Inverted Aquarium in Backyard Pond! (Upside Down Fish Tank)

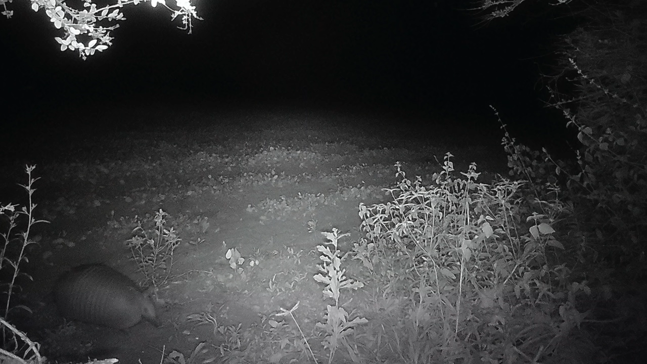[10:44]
that's got to be the biggest armadillo i've ever seen he found a gold mine when he found this peanut farm next up we got our fox squirrel that we call foxy and there's a lot going on in this photo first
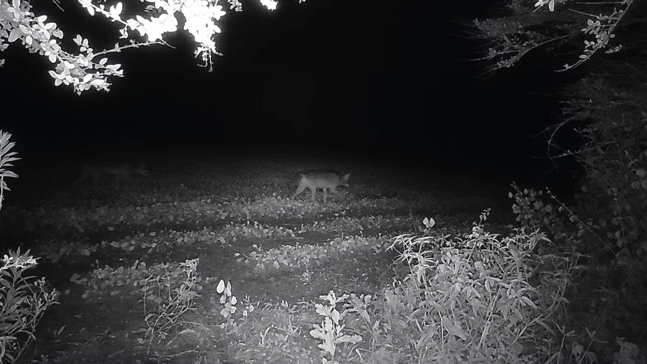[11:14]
game animals around including mr rabbit you can tell he's been eating pretty good himself so
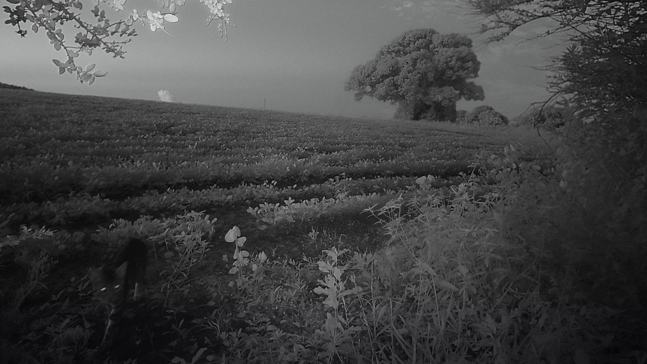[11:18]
this is a pretty interesting photo we can't tell if this is just a neighborhood cat or a small bobcat here's
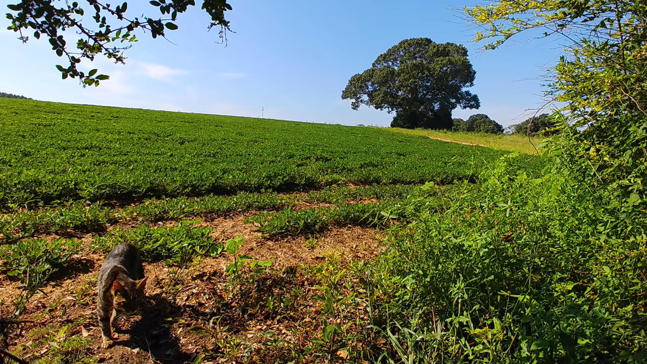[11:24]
two different shots of them take a look and leave a comment down below if you know if this is a bobcat or just a house cat and this is a really big doe that always hangs out on the property we think that she's probably pregnant
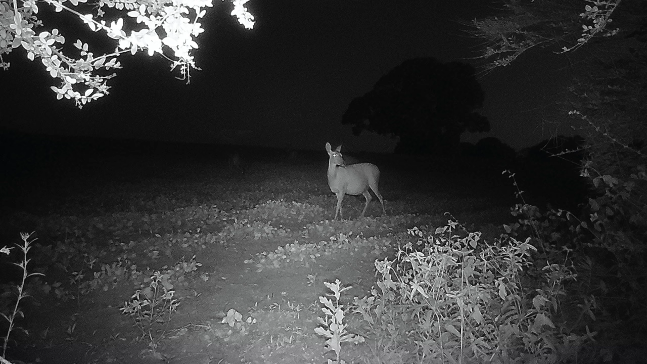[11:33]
and not just full of peanuts we'll find out here in the next month check out the raccoon grabbing fistfuls of the peanuts and a little young buck coming out first thing in